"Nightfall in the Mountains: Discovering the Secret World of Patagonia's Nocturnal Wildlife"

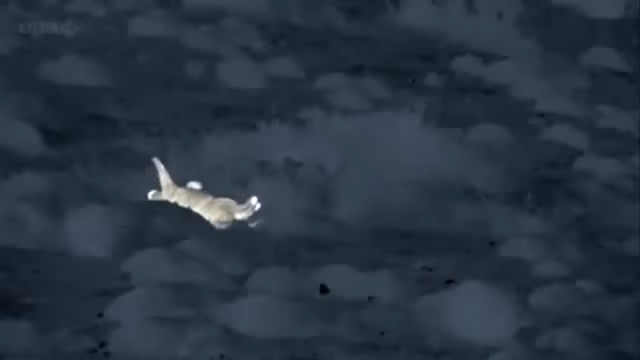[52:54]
This is the sort of amazing behaviour that I just wanted to see. Just the cat alone, blissfully unaware of it being filmed, doing what it does in the night. I just really feel I'm seeing the true side of the puma. Oh, that's wonderful. It's the perfect end to Justine's expedition. She's seen pumas hunting, feeding and playing, capturing unique footage of these beautiful animals and their nocturnal lives.
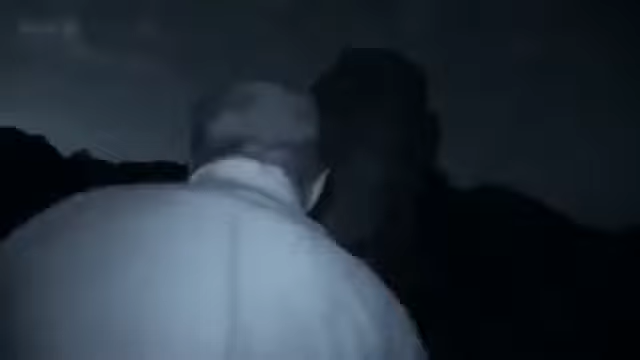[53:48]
George has tracked them to a sea lion colony on the far side of the island.
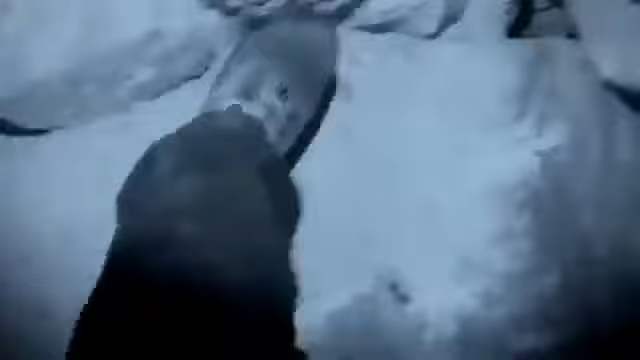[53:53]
It could be a perfect source of blood for the bats. We're coming down here. It's going to be absolutely awesome.
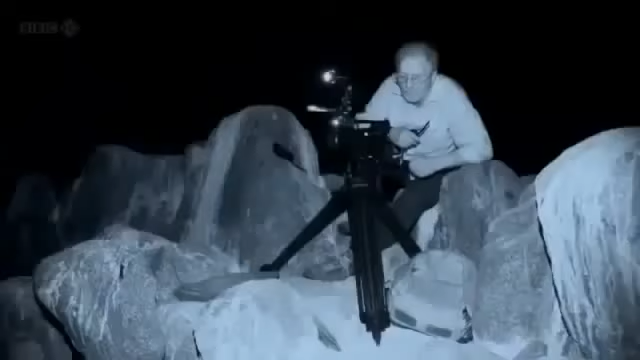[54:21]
flitting close to them, attracted by their body heat.
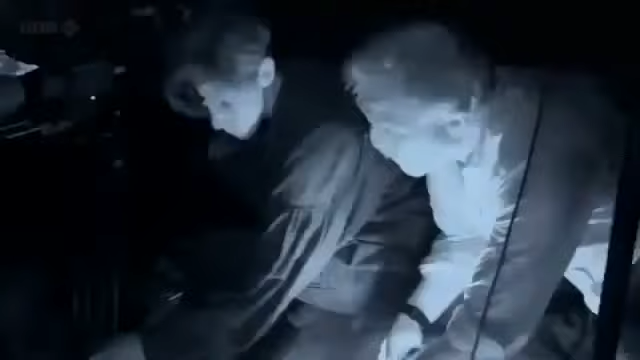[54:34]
Yeah. There's two of them there.
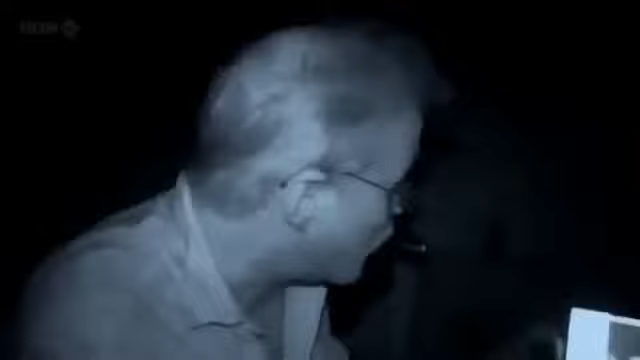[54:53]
There's a vampire bat. Look, it's just following it up behind it. Look at it, it's right on the back. It's just unbelievable.
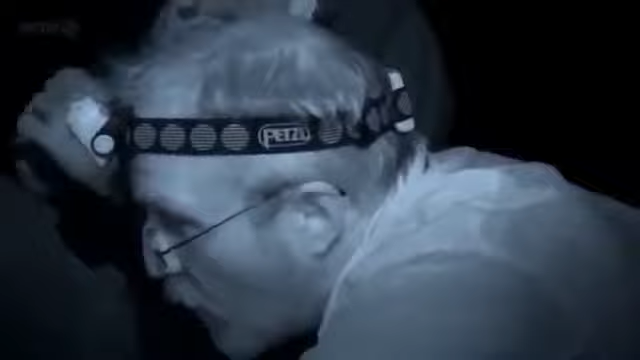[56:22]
Is that the hot spot? That's where it's been. We can see the wound. Good grief. We can see the wound on the flipper.
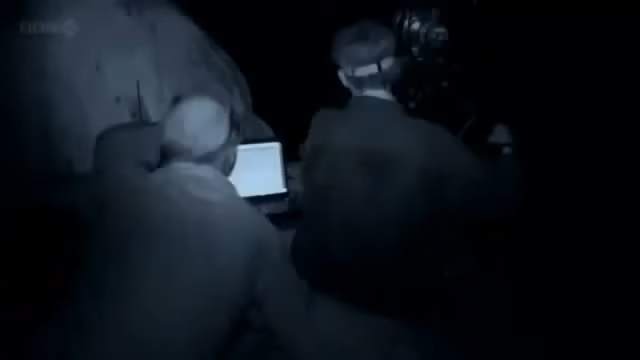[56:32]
Only the thermal camera can reveal this extraordinary behaviour.
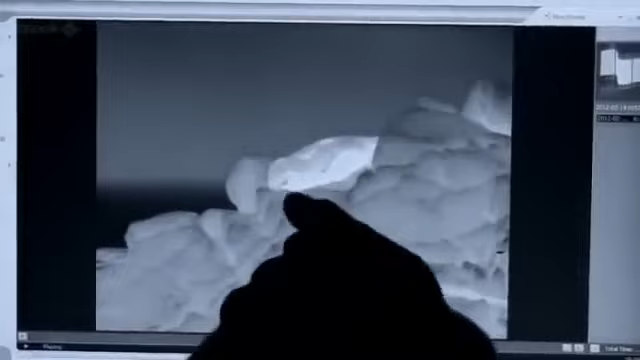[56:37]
The bats are going into the rear end because that's where it's hottest, and you can really see that in the thermal camera.
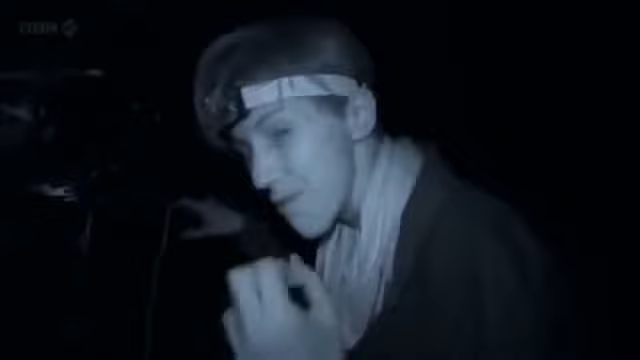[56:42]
They're very, very bright, which means the blood's very close to the surface, so easy access for the bats and an easy meal, I'd reckon. To see the wound, the heat signature of the wound left by a vampire bat on the flipper of a sea lion in pitch darkness,